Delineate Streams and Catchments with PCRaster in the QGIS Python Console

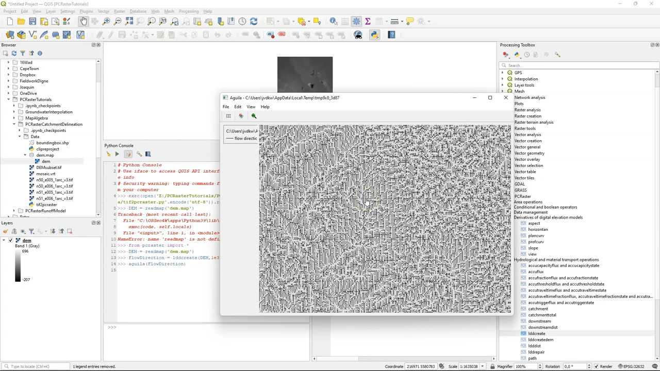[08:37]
So we can follow the flow direction, and we can query the values.
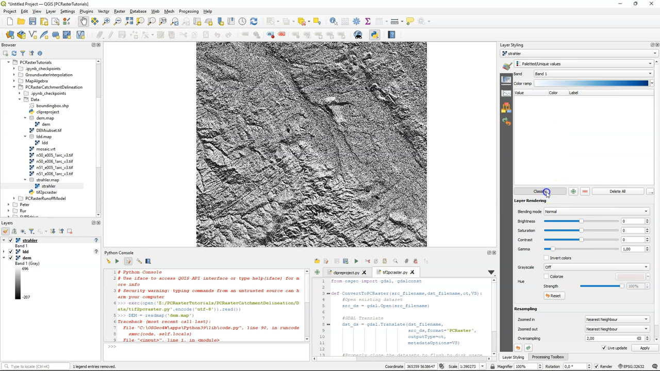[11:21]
So the more blue, the higher the straler order, and the bigger the stream. And then we need to calibrate this with a reference layer to find out what the streams are.